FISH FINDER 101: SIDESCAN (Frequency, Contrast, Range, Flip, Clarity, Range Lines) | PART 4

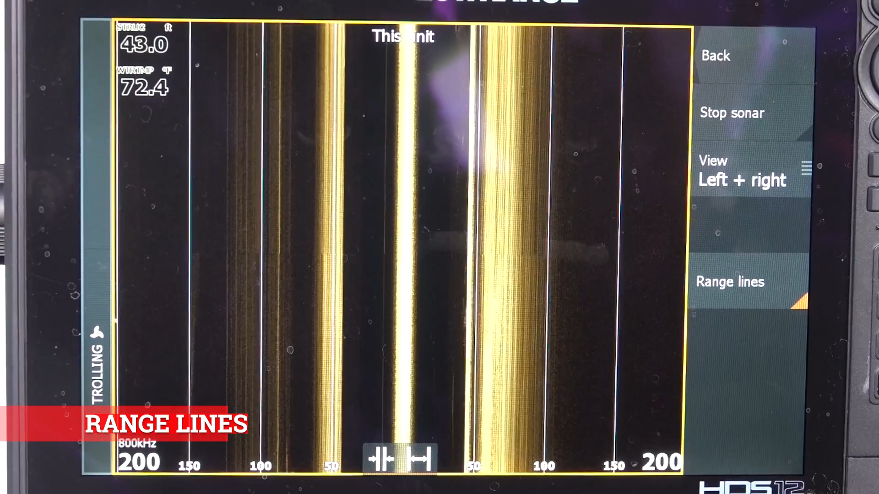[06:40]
If you put range lines in, it puts the lines down. So you see that's 50, 100, 150 and 200. So you know where they are.
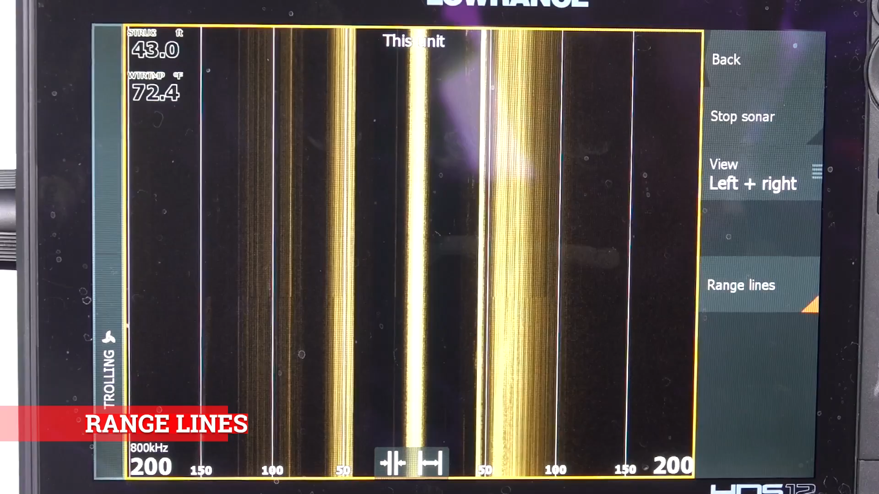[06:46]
On screen: depth 43.0 ft, water 72.4°F
So that's the only things that you could do on your side imaging.
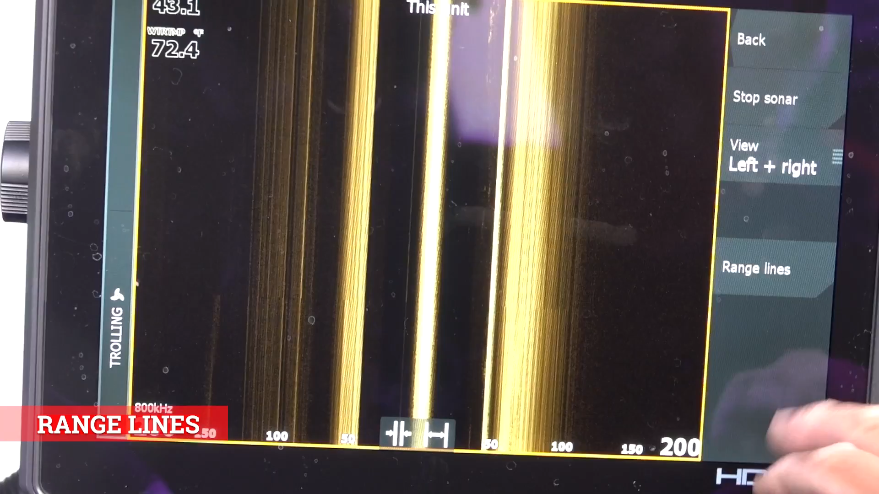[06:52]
Those are all the adjustments that you can make. Pretty much just run it in automatic and you'll get a good picture.
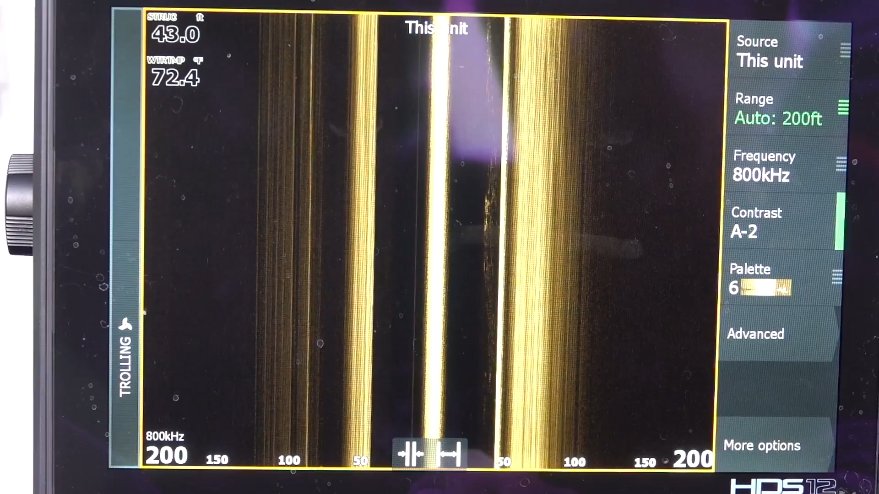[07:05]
On screen: depth 43.0 ft, water 72.4°F
So this is going to open my window wider. And this is going to close it.
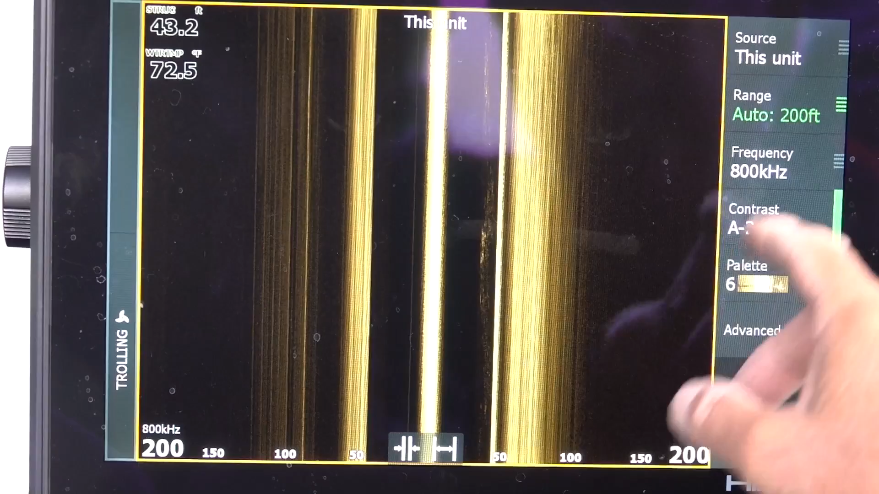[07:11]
So as soon as I touch one, this is going to go off of auto. So say I wanted to look in this water column here. Because I could see some fish here or something. So I hit here. And what happens, see how it's opening up right here?
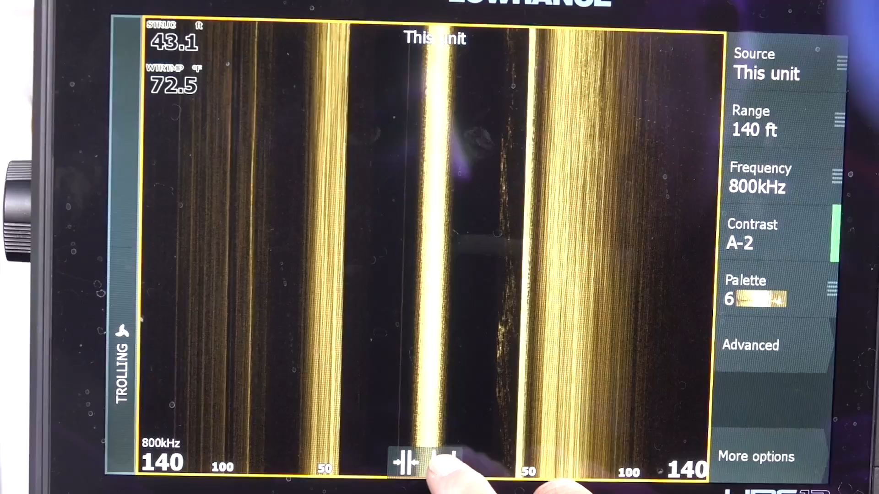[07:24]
That's the water column. So I'm seeing more. So I could actually see all those bait fish right here.
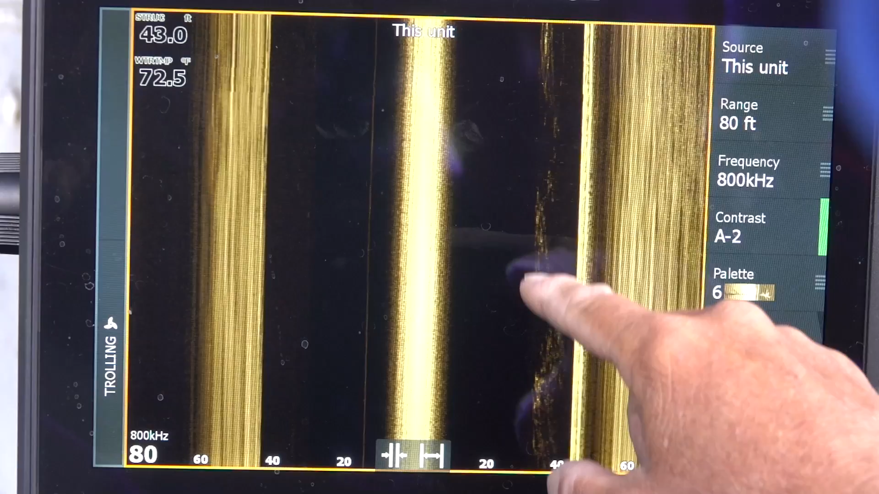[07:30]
I can see them. I get a clear view of it. But you also, you put it in manual range.
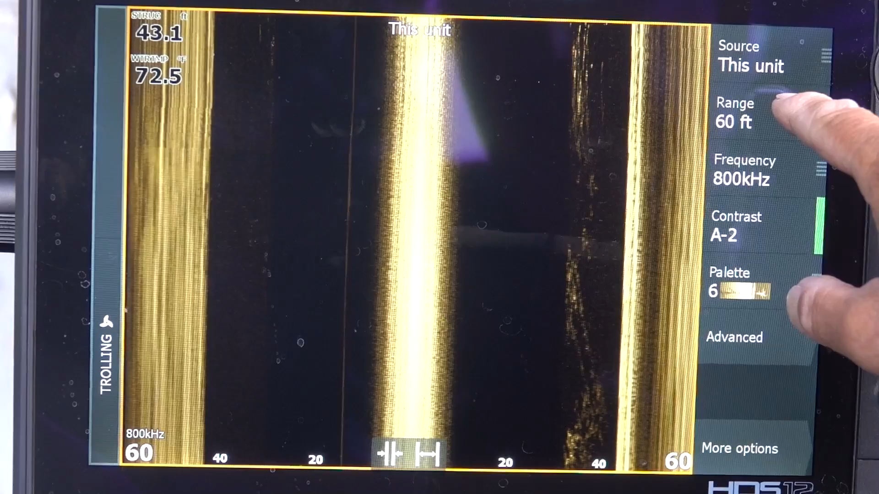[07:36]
On screen: depth 43.1 ft, water 72.5°F
So I'm only looking out 60 feet instead of 120. So I'm opening and expanding it.
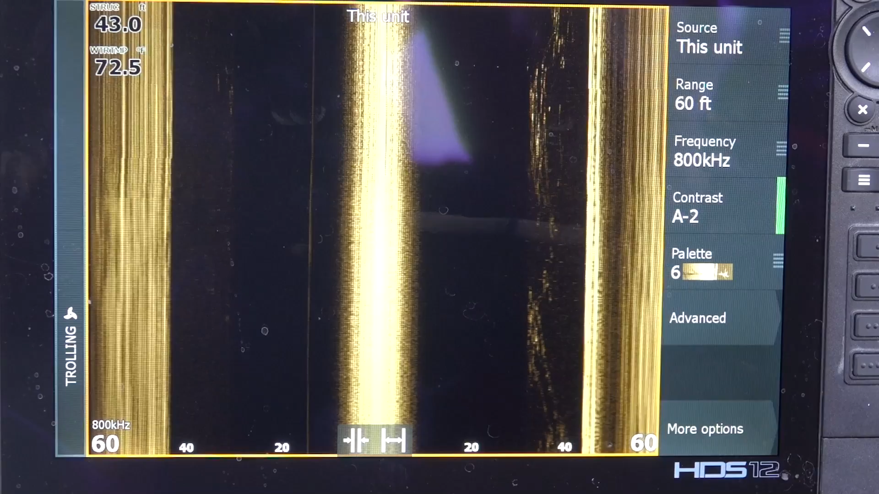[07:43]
On screen: water 72.5°F
I'm seeing more of the water column here. So that's these two buttons here. Then if you wanted to go back, you just go there and hit auto.
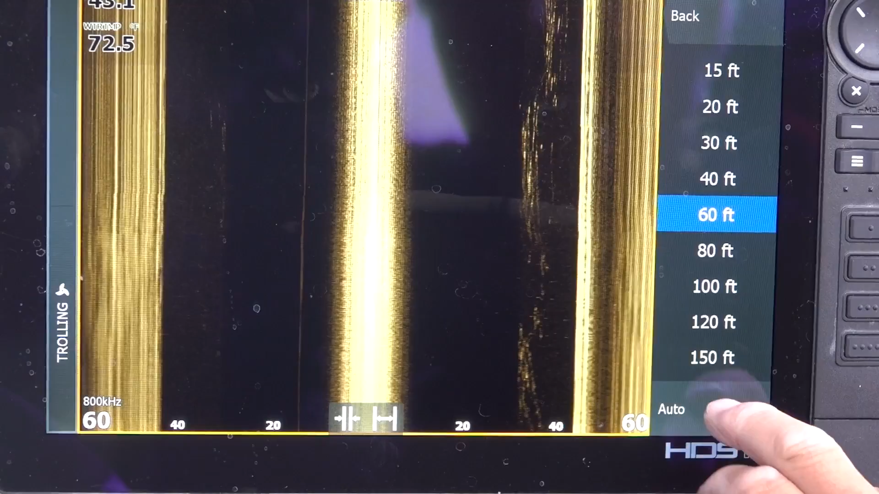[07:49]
And I go back to the auto. And there's original depth. And we're going to go out on the water now.
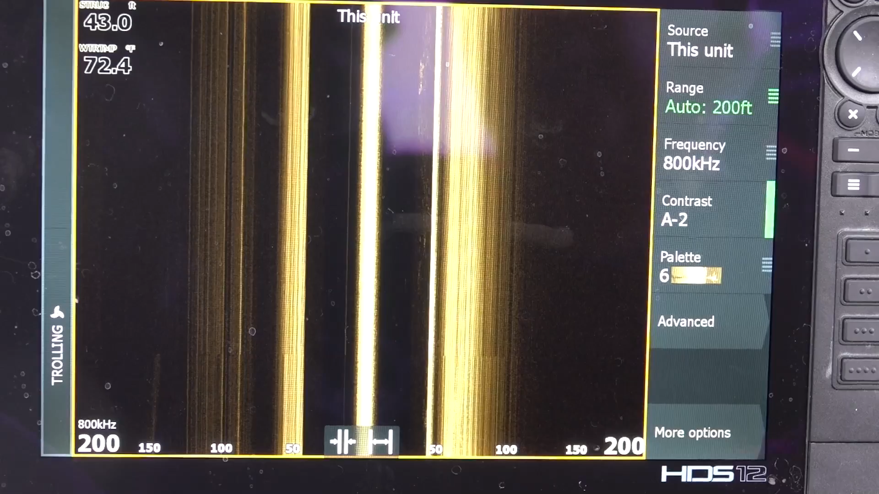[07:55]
And I'm going to show you guys actually how this thing really works. So here we are.
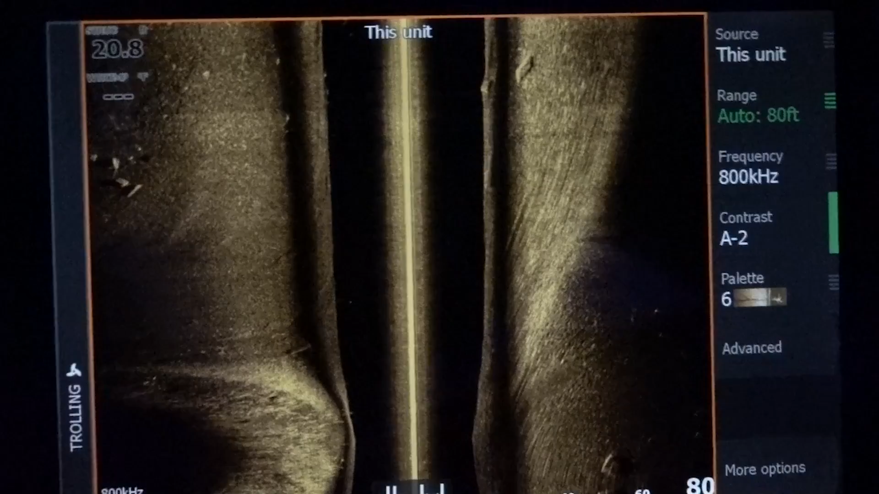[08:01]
We're going to do a little demonstrating on side imaging. So we're going along. This center white piece is the boat.
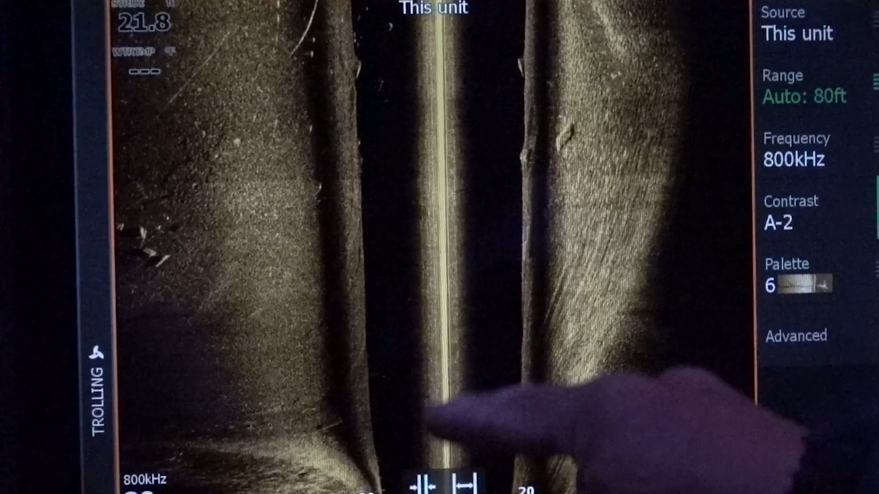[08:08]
So that's the boat. This is where you see the black right here.
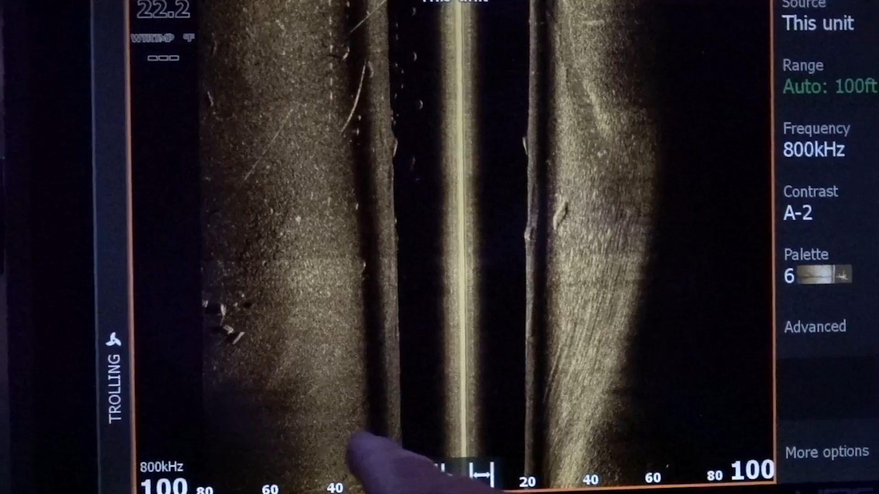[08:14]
It's that depth right there at 22 feet that the transducer is hitting the bottom and continues to scan out.
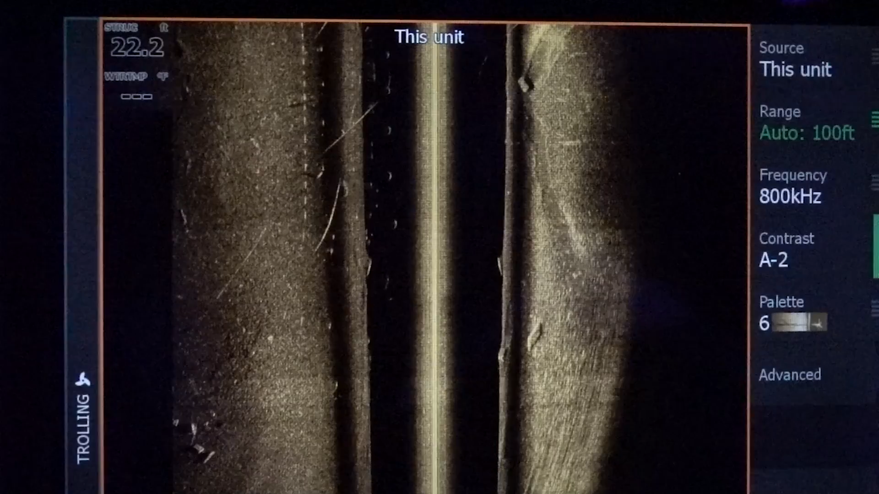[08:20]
So we're in 22 feet of water. We're actually looking at 100 feet on each side of the boat.
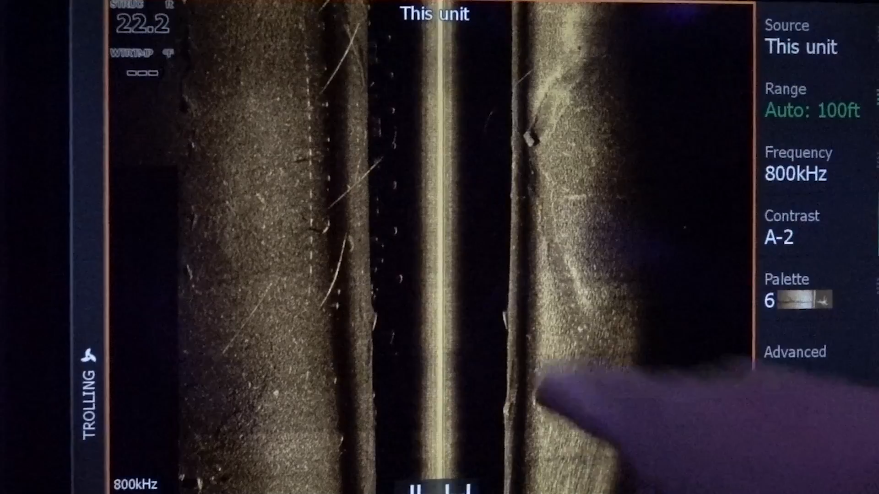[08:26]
And as you can see, this is a very vivid picture. It's really clear.
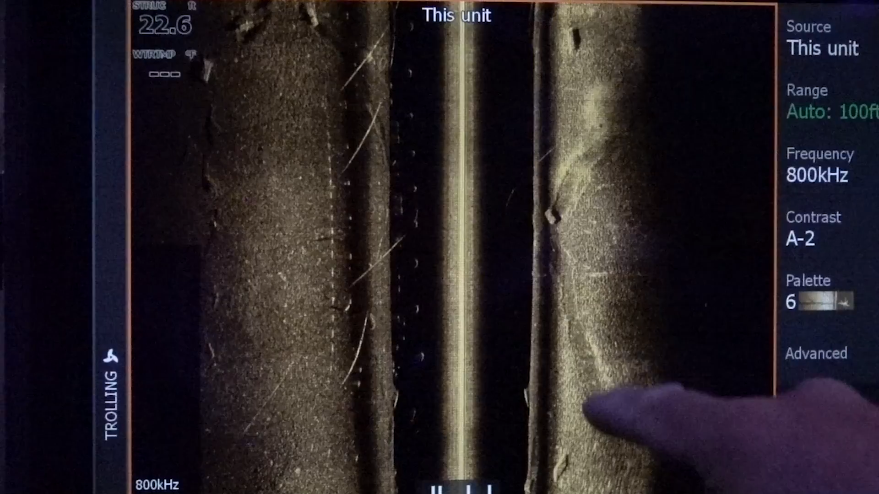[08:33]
Anything you see in white like this, it's a harder surface. So it's probably gravel. You get in here over on this side where it's muddy.
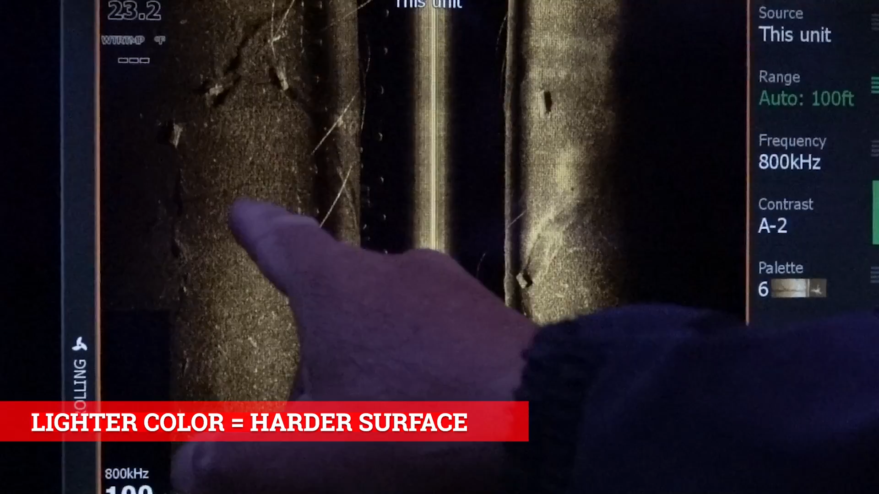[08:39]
You can also see the logs laying down on the break right there.